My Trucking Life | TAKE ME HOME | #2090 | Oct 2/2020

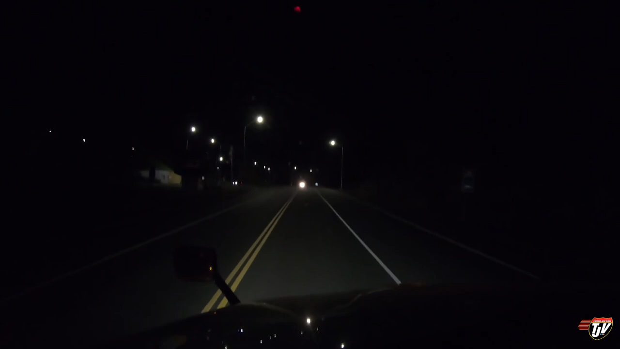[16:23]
We're just on the Ontario side of the provincial border here. Is this the way we go in? I think so. I'm going to stop at the rest area here for a night. I'm tired. We've been driving for 1,163 kilometers.
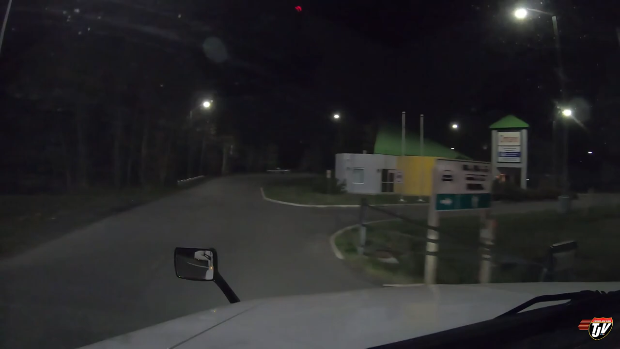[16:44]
I've got 34 minutes left on my clock. I think we've gone far enough. Oh wow, I've never seen this many trucks here before. Look at this.